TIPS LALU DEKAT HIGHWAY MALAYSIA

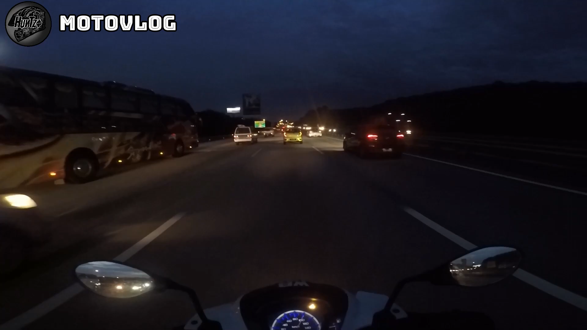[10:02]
Korang boleh reply komen ni Dekat bawah Haa Apa pendapat korang Pasal Babyland aku Pasal benda ni Tapi serius Aku boleh kata 70% je lah Memang tak tahu Pasal benda ni 30% tu mungkin tahu Tapi tak nak buat Haa Nampak Aku dekat alih kiri ni Boleh potong kat tengah Sepatutnya benda ni Tak boleh berlaku Aku rasa Kalau korang pergi dekat